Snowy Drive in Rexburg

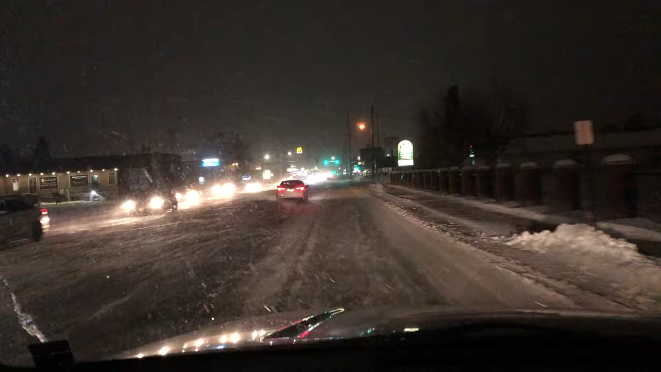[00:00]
Okay, so we're in Rexburg, Idaho, and it's about 8 o'clock at night, and the storms blew in, but I'm driving down here just to show you how much snow, or about how much snow. You see the piles? You can see that they're piling up, and they're pushing snow out of the way.
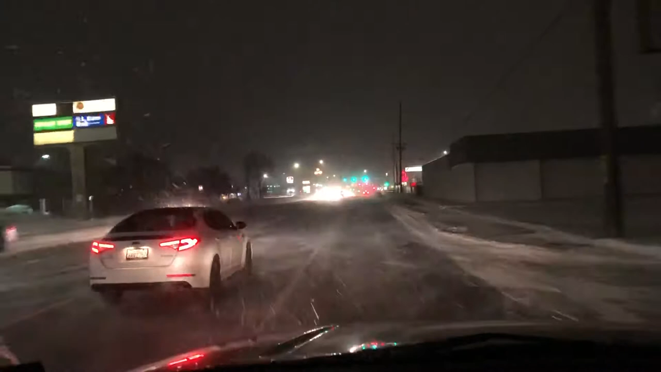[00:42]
and it's snowing. It was a little bit more about 10 minutes ago. So I'm going to pull it into the Albertsons parking lot here, just to kind of show you the piles.
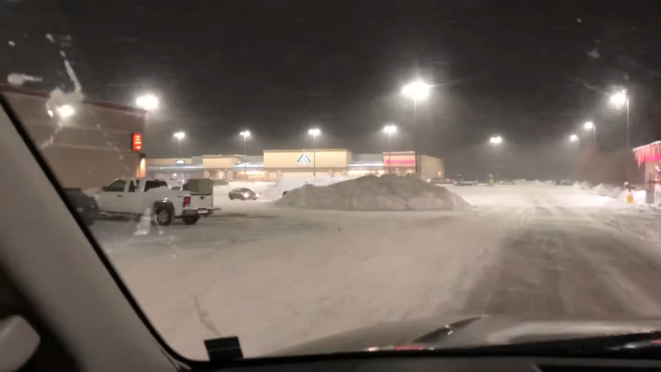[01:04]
Here are the piles that are piling up. Anyway, I'm sure that other places get more snow, but this is a lot. Where are we going, Dad? We're going to go back home.